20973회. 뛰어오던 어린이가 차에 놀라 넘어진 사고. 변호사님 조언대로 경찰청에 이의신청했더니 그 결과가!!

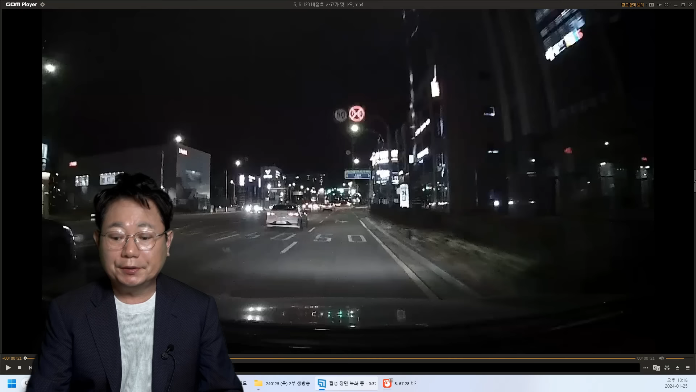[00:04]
오늘 같이 한번 또 생각해 보시죠. 블박차 우회전할 겁니다. 자, 우회전하면서 이게 교통수업 옆으로요. 신호등 없는 횡단보도 지나가는데, 초등학생인가요? 갑자기 뛰어내려오네요. 에헤. 자, 우리 블박차요. 다시 한번 여기서. 여기에서 자 여기 큰 횡단보도는 신호등이 있어요.